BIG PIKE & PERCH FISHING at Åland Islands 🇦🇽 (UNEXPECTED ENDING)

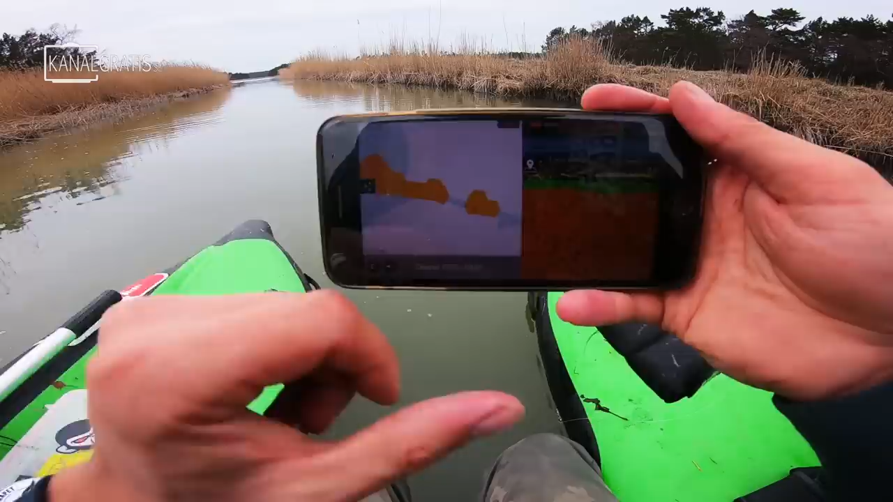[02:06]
1.2 meters 12 degrees in the water and the pike are biting.